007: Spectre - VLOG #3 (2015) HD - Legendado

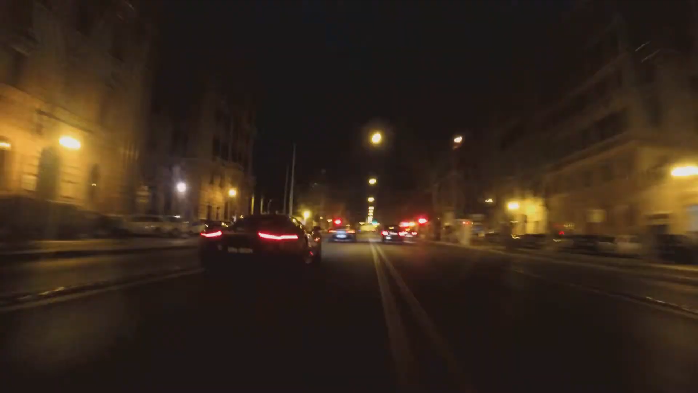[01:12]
It's amazing. It's one of those scenes that's going to be very iconic, I think. Just with the two cars racing through the streets of Rome, I mean, how often do you see that? It's one of those things you only see in a James Bond film.